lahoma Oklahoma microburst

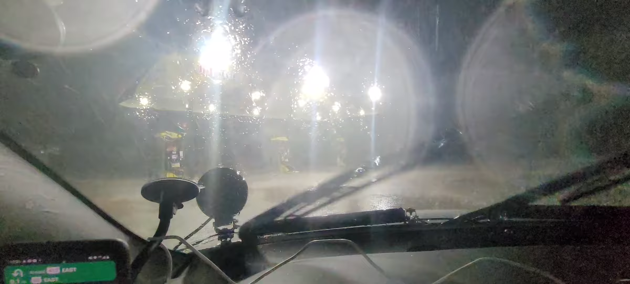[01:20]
Let's go. Hey, let's go. Hey, hey, hey, hey, I don't do that. Oh, wow. Got some hail starting to come down.